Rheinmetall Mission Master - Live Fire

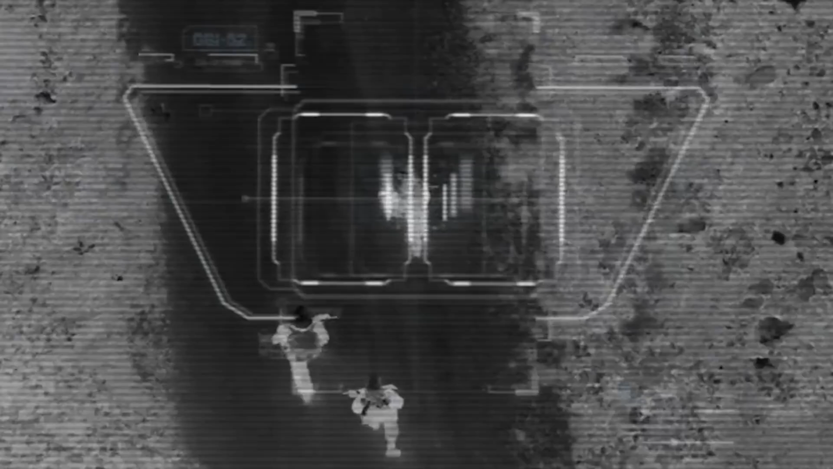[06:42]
This system allows it to identify and track targets hidden on the battlefield prior to conducting an attack in order to minimize collateral damage.
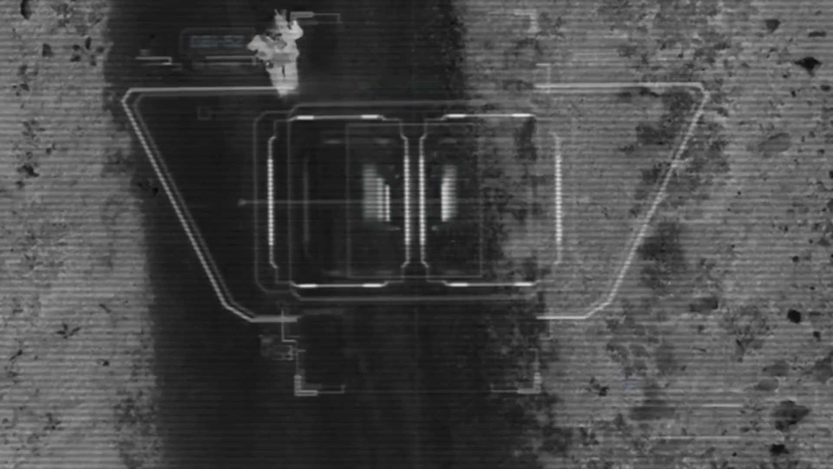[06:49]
Meanwhile, the Reconnaissance variant of the Mission Master features unique assets that enhance its performance,